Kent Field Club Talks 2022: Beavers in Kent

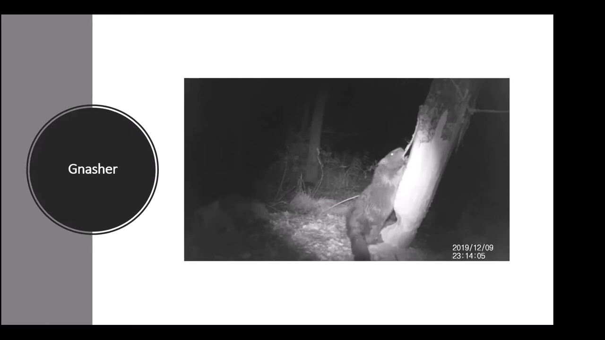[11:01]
As I mentioned, they don't eat the trees themselves, they like the bark. So it's having a good crunch on that. And as I say, they'll reach up about between 1 and 1.2 metres, that beaver will be reaching up. Really using its core strength there as well, putting me to shame.
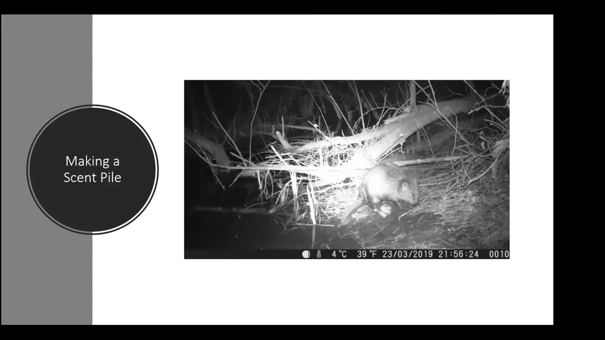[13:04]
So you see it's scratching the dirt underneath it there. So it scratches it underneath the back of its body, and then as it walks over it, you can't see it, unfortunately. Squirts a little jet of its castoreum down there. Its lovely big feet. Other field signs, burrows.
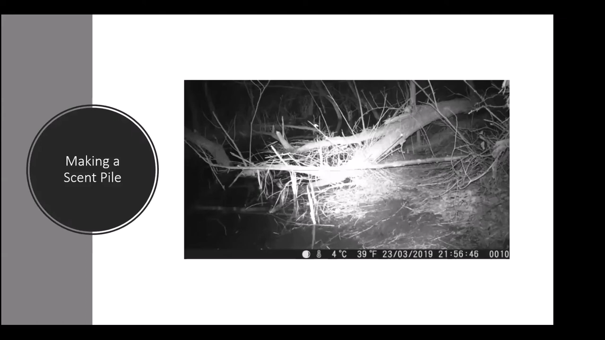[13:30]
Beavers are brilliant at burrowing, considering they've got those tiny little front legs. They're really quite powerful burrowers.
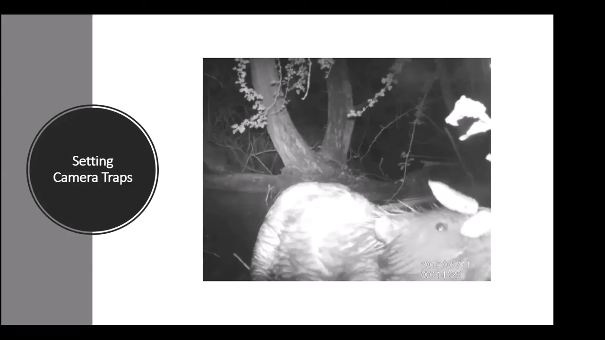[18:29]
So when you're setting up the camera traps, ideally the footage that we want to get will be as natural as possible, and we don't want to disturb the beavers. Sometimes, however, you put the camera up in a fairly random place, and they seem to, whether it's the smell of the camera or the smell of our hands possibly, or it's just after those leaves next to the camera, but they seem to come up for a good look. We've had a few videos like this actually. They seem very, very curious after a while.
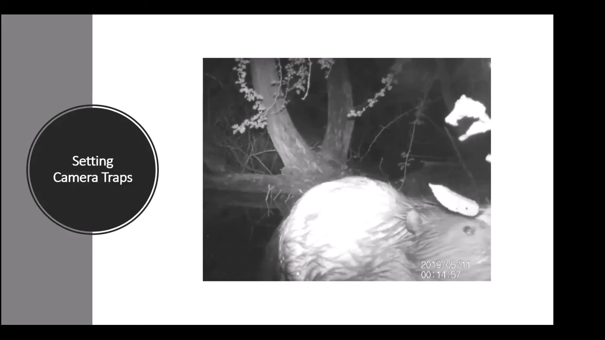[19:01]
Beavers' eyesight is not very good. They rely mainly on their sense of smell and also their sense of hearing. So you can see this movement in its head is it's sniffing the air or sniffing these branches just here.
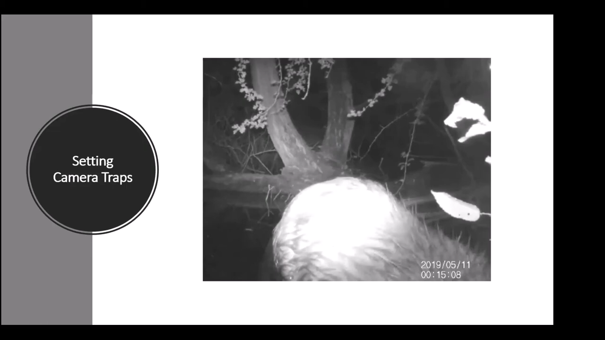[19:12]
And walks off casually. Now, this is a feed pile. We were hoping to film the beavers adding to this feed pile. They tend to sort of sit and eat in one spot, and we managed to capture this, which was very unexpected at the time.
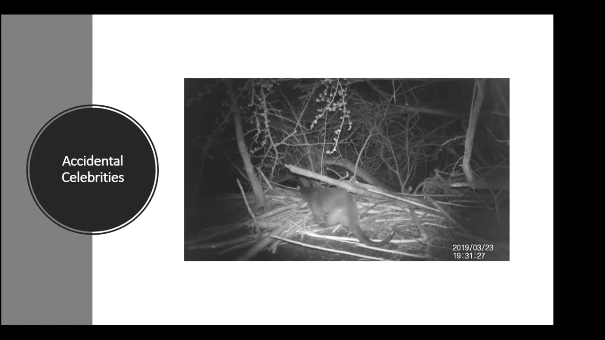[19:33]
It's an otter walking past, which is brilliant.
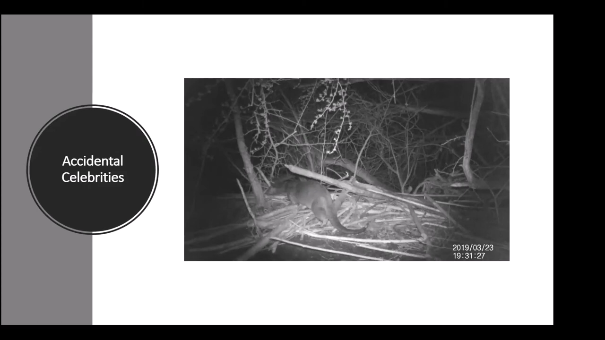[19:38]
Obviously, we passed these records on to the relevant people, but it's fantastic to when you put out these camera traps,
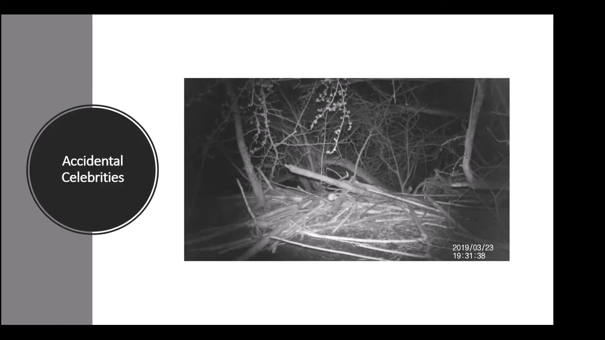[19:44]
it's fantastic to capture all the other stuff that sort of happens that you're not expecting. And this is another one.
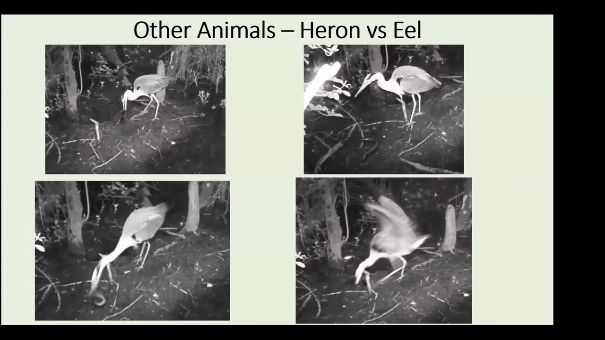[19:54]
I didn't put these videos up because it's a little bit, there are a few videos, but basically it's a heron caught an eel and walked out of the water right in front of the camera with it. I didn't put the video up in case people were a bit sensitive to seeing an eel being killed essentially. but these still sort of show just how ferocious this heron was, really. It was stabbing at it at such a pace. You can see the bottom right hand picture that it ended up with pretty much all of its beak in the mud at one point, where it missed the eel and got stuck, got its head stuck in the mud.